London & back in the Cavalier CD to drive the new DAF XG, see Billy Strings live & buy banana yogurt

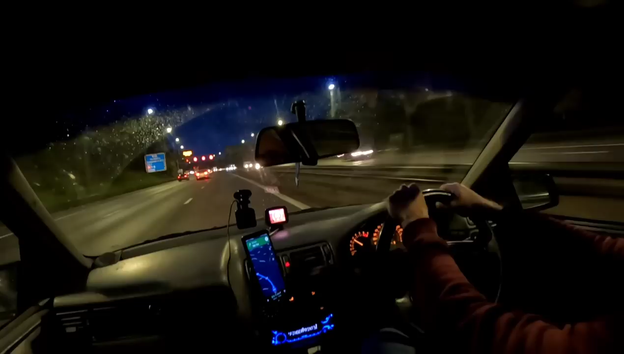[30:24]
My road angel is flashing up about the red X because we've got a lane closed on the inside there, and it's told me about that. It brought it up before I was actually upon the red X on the gantry. That's quite
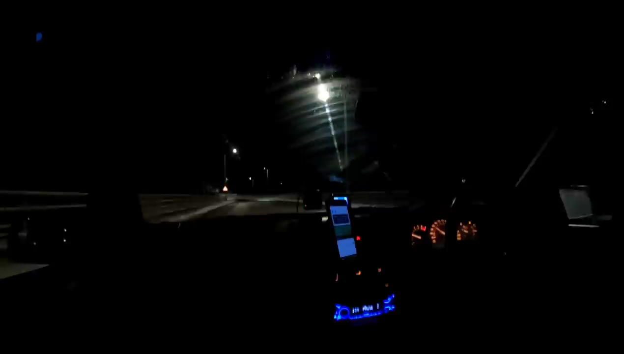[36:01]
But the road's been gritted, so should be fine.
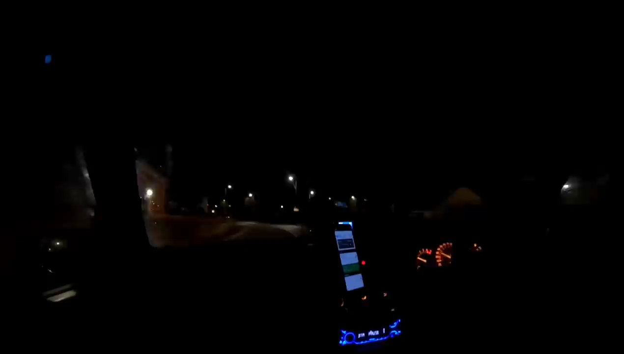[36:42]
Chicanes in. Got the sign new road layout ahead. I was like, what the hell is that swerving out past it?
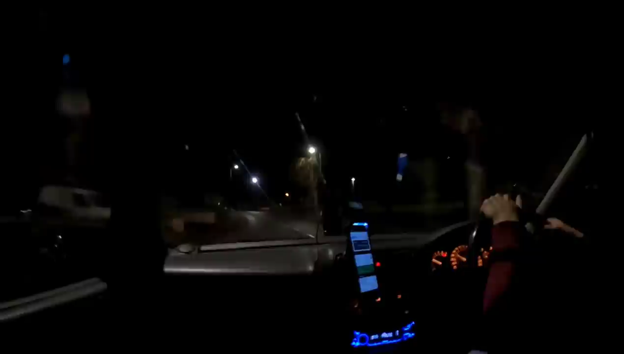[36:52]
Well, they put one here. Oh, well, that's a good idea right there at this corner. Honestly, you've got to wonder. And there's one there as well. Fucking hell.